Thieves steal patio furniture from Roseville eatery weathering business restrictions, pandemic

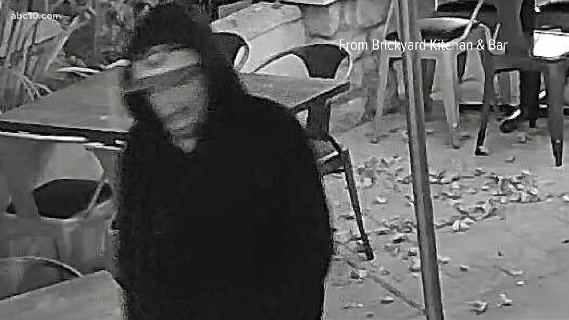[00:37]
Owner Brian O'Neill shared screen grabs from security cameras, showing a couple in the act of taking patio furniture.